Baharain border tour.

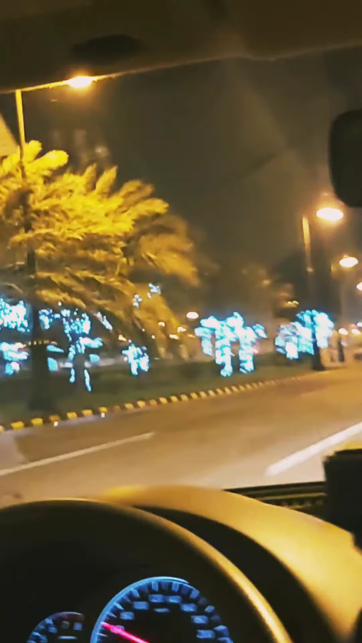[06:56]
দেখেন ঈদ উপলক্ষে কত সুন্দর করে সাজাইছে পার্কটারে কই আমাদের এলাকাতে তো সাজায় না এরকম ভাবে